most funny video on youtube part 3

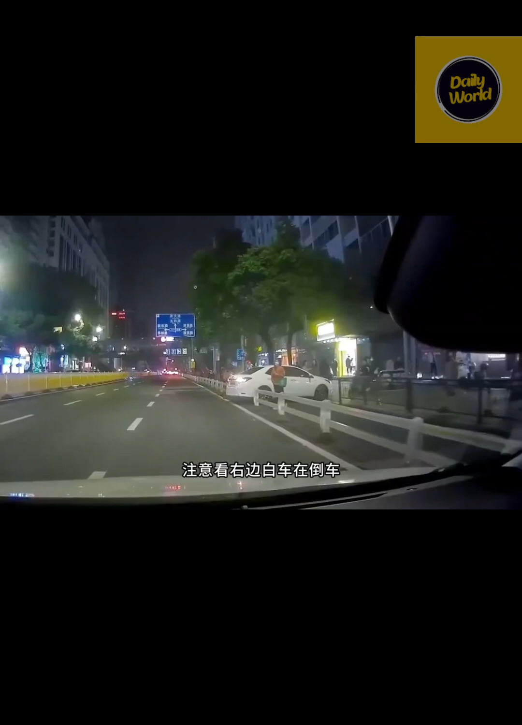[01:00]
你走了把我吓一声喝他跑掉了注意看右边白车在倒车车主也减速让他了结果车主又突然加速了